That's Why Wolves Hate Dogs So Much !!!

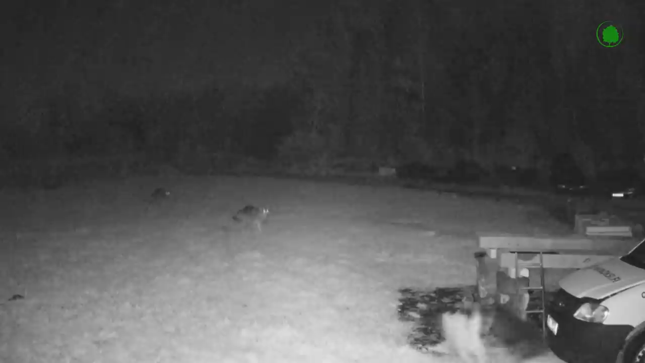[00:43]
The wolf attacks because it is a predator. It has a developed predatory instinct and all that.